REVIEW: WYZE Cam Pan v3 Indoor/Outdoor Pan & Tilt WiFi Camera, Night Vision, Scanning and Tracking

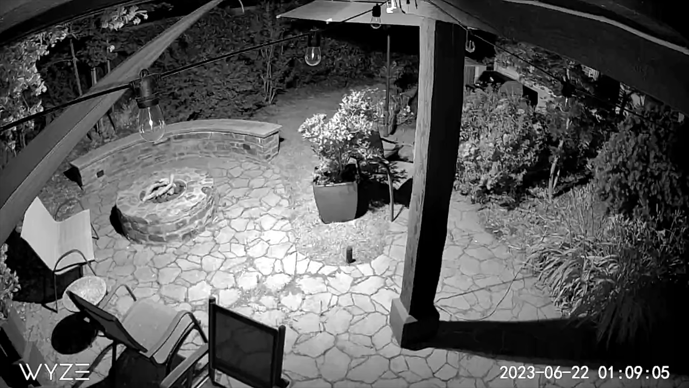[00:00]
I am mark without my home and today we're gonna review the
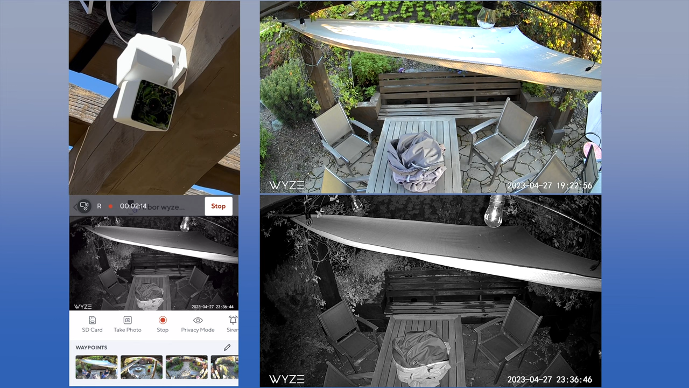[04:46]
the lower picture you see it's a nighttime picture in the upper picture is the daytime picture on the left and the bottom you're looking at